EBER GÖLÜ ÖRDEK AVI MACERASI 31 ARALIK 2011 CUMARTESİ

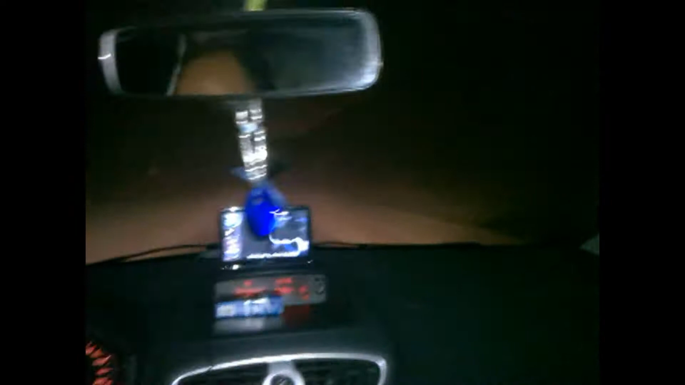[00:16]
Yolda da kar yağıyor arkadaşlar. Kara başladık. Ördeğe en sevdiği hava.